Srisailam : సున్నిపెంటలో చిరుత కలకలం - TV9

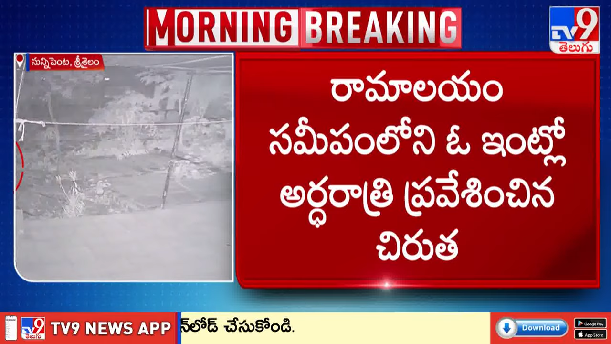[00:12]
అర్ధరాత్రి ఇంట్లోకి ప్రవేశిస్తోన్న చిరుతను చూడొచ్చు. సీసీటీవీ దృశ్యాల్లో స్పష్టంగా ఈ విజువల్స్ రికార్డ్ అయ్యాయి. ఇంటి ఆవరణలో ఉన్న రెండు పెంపుడు కుక్కలపై దాడి చేసింది చిరుత.